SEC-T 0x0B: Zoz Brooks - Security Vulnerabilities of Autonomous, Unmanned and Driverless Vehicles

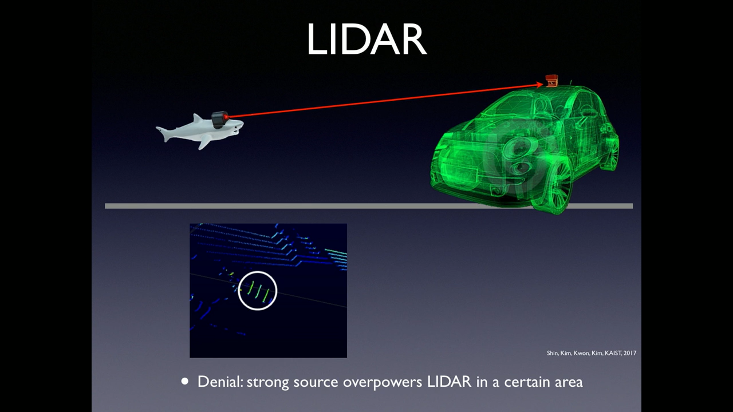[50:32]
you point a strong laser at it and you have managed to blind it in that one spot so it's seeing the rest of the world but that one spot that's maybe an obstacle you want it to run into it doesn't see it anymore
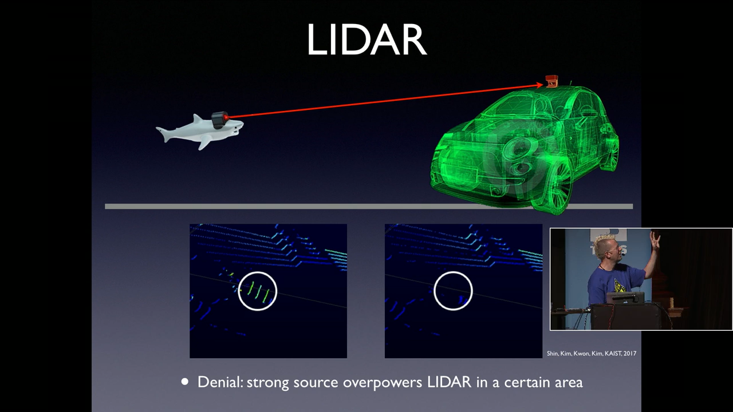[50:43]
but a bit more interesting result from that same research from Keist is that if your source is within a sort of narrow band of
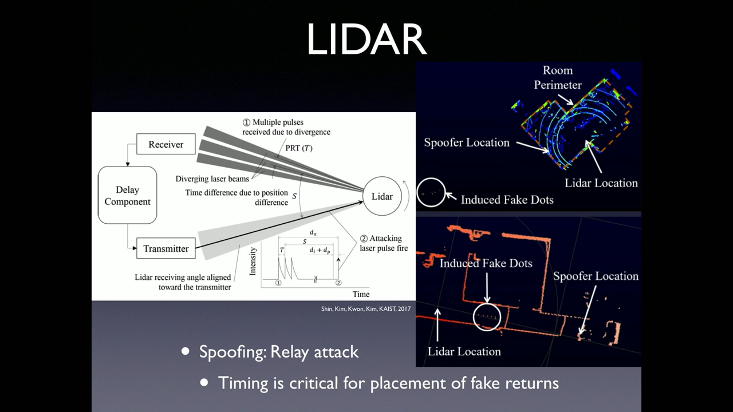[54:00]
to the exclusion of everything else like especially let's say you've got a driverless vehicle sure you've got gps but you can't use gps when you're in a parking garage so when you're in the garage you're probably going to use lidar for almost everything and that's a point where the vehicle is very vulnerable because you can trick the lidar